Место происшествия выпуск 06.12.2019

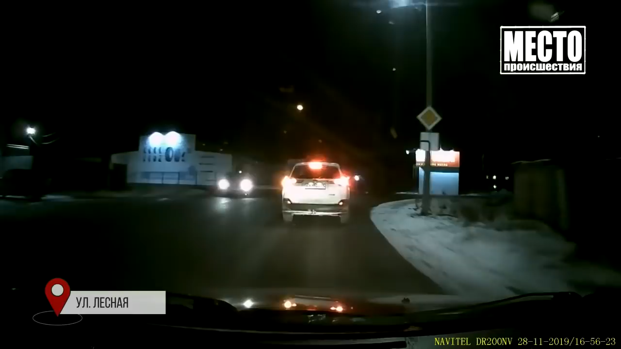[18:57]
В поселке Чистые пруды на перекрестке улиц Лесной и Советской водитель Рено не разобрался в дорожных знаках и чуть не спровоцировал ДТП.
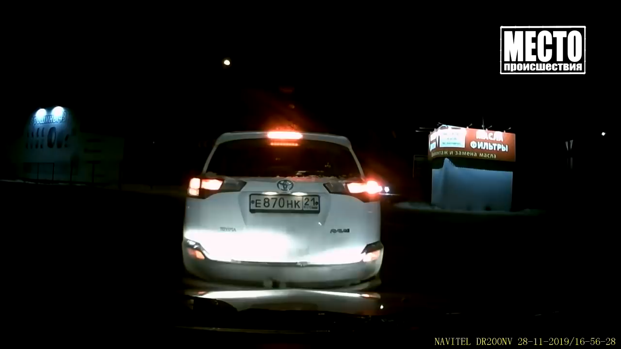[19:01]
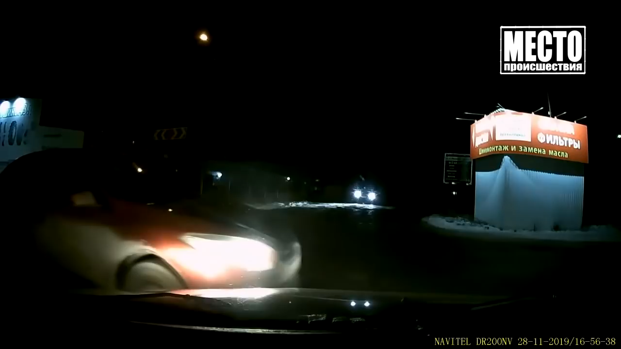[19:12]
На улице Лесной установлен знак главной дороги. Также указано направление движения налево.
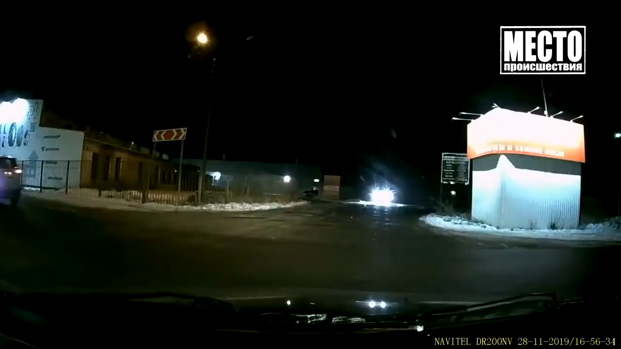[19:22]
Водитель Рено ехал по Советской и на знаки не смотрел. За это нарушение ему полагается штраф 1000 рублей.